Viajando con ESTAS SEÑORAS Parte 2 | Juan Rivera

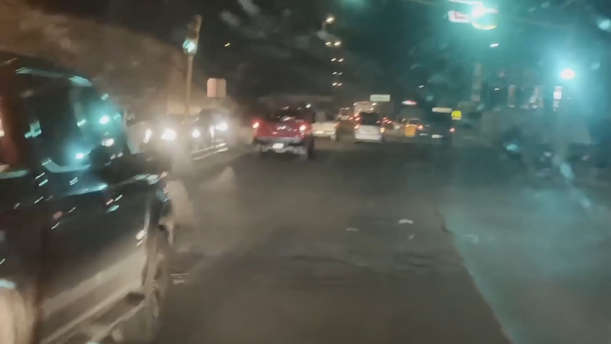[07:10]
Sí, mucho cuidado, porque ni se ven. Y aquí se creen hules, se creen elásticos, tragan
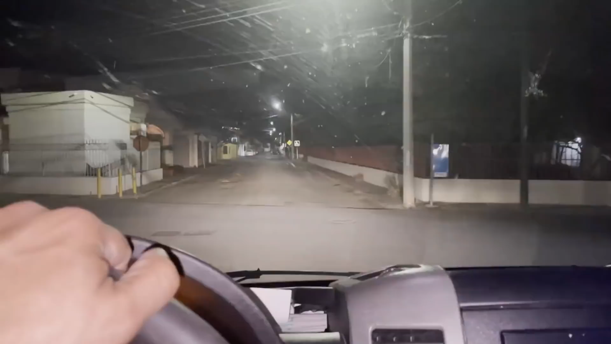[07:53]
Ay. ¿Ya casi llegamos, tía? Gracias a Dios ya llegamos. Donde teníamos que llegar, nos retrasamos una hora y media por un accidente que hubo allá en el área de el Casino Morongo.
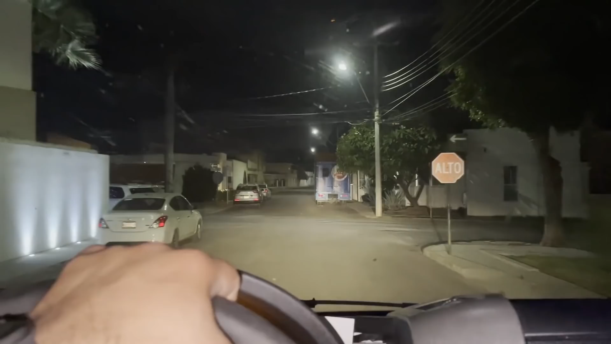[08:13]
Luego allá en la esquina, a la derecha, pero sigue, todavía está, no, la otra. ¿Ya está Laurita con la comida?
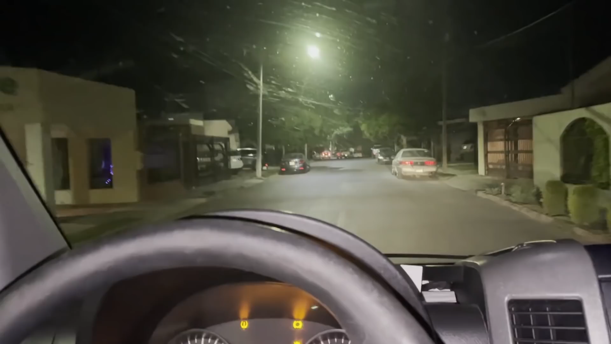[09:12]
aquí a la siguiente a la izquierda. Tía, ya me trae bien perdido. Ya me trae a la izquierda. Yo creo que mi tía ni ella sabe dónde está.
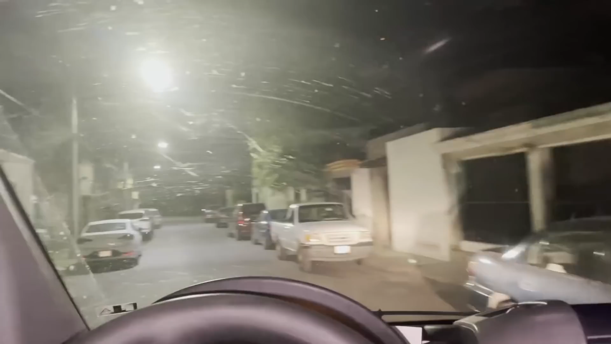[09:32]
Derecho, allá en la esquina de mi casa.
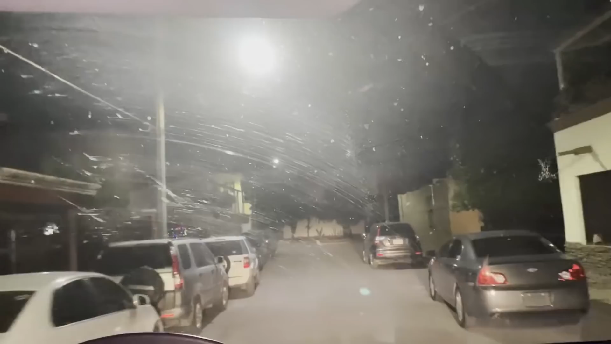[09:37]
¿Dónde se va a parquear? Allá enfrente. ¿Y vamos a dejar todo ahí? No, pero si bien mal, está martillo.